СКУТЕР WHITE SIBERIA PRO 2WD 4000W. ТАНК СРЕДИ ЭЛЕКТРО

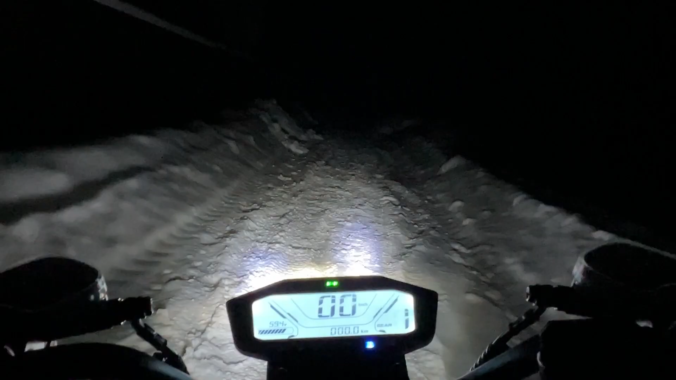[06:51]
Довольно, ну, как бы вниз он прям светит. Конечно, если бы он повыше, мне кажется, было бы лучше намного. Видно только перед собой. Но мне кажется, этого достаточно, чтобы ехать на первом режиме по местной просеке.